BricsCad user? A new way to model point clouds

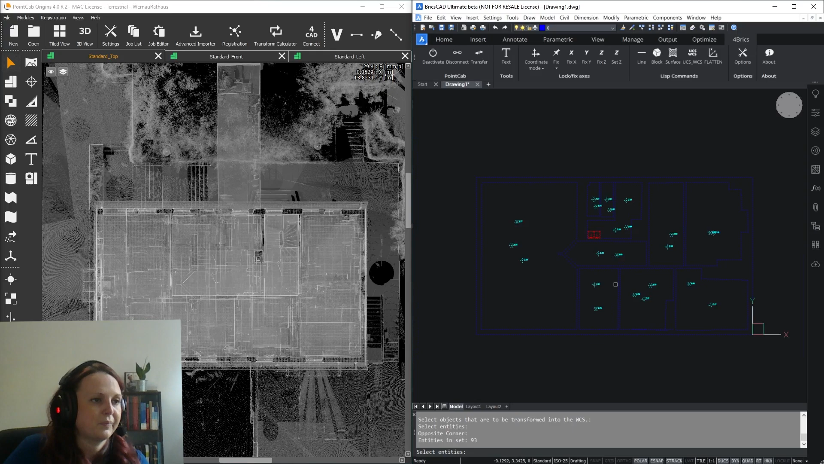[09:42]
and if you go to front view now now you can see that all objects are on the same height